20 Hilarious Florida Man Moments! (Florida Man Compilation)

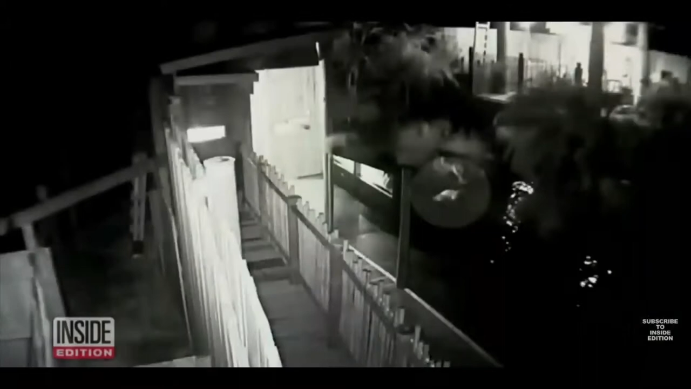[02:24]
video shows him trying to get out of the lagoon but he doesn't make it in time he's attacked by